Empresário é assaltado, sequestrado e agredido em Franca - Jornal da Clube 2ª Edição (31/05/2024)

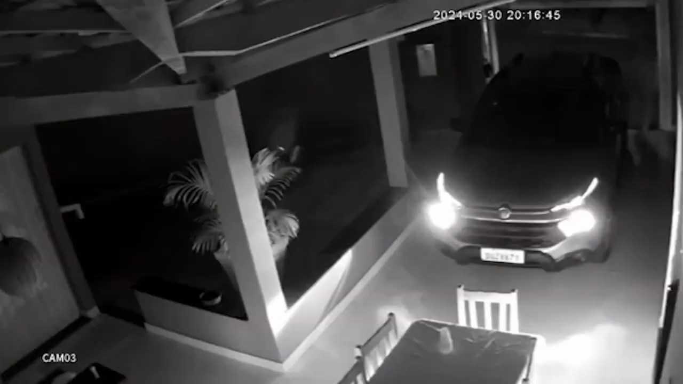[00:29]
O homem foi surpreendido por pelo menos
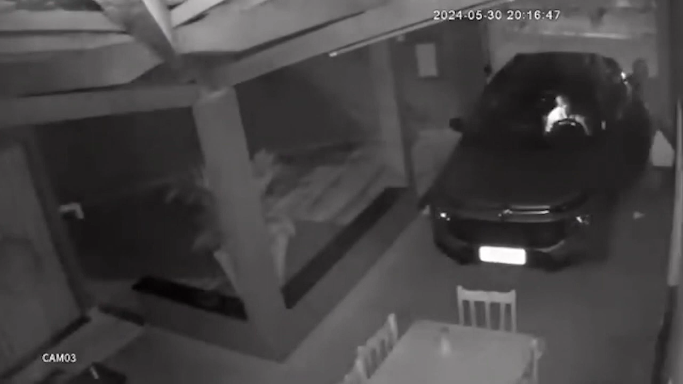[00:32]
quatro ladrões e rendido dentro do carro dele. Antes de ser retirado à força, ele foi agredido e sofreu diversos ferimentos. As imagens mostram a violência da quadrilha e mesmo rendido, as agressões não pararam. O homem é arrastado de dentro do veículo e fica contido em um jardim enquanto os ladrões reviraram a casa. Eles levaram televisores, além de outros objetos pessoais.